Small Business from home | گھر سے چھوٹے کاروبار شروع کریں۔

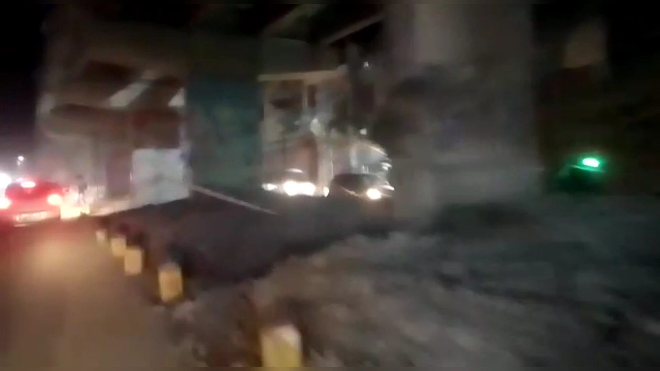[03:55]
वैसे मैं ड्राइव कर रहा हूँ फिलहाल, और ये काम ज़ोरों शोर से चल रहा है।
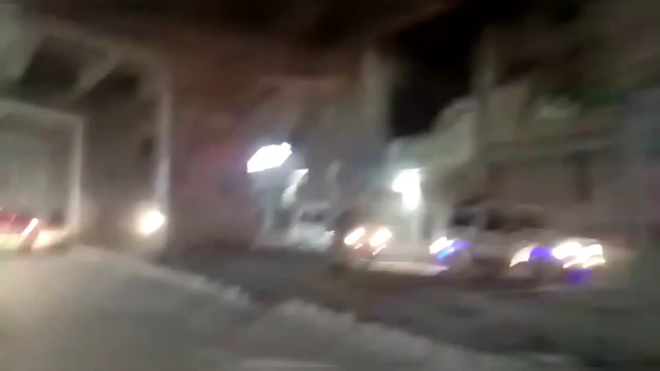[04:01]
तो यार ये ख़त्म हो, हमारी भी ज़िंदगी आसान हो, यूनिवर्सिटी जाना बहुत मुश्किल हो जाता है, सुबह सुबह निकलना और फिर यूनिवर्सिटी पहुंचना सबसे बड़ा अजाब है।
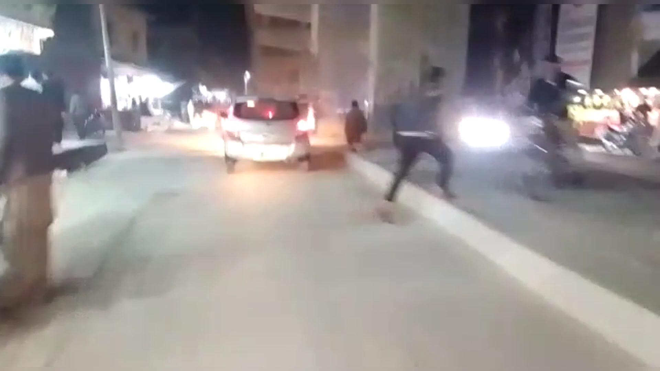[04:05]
तो फिलहाल तो अभी हम जा रहे हैं, अभी हम अड्डे तक पहुंच गए हैं,
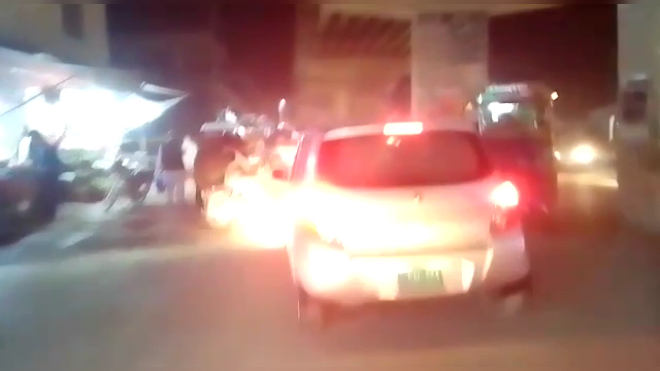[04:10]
वो बाइक यार संजानी क्रॉस कर लिया उन्होंने, तो वहाँ तक पहुंच के फिर हम उनको कॉल करते हैं कि यार आप किधर हो, हम ये अड्डे तक पहुँच गए तो वहाँ पर आपको बात करते हैं।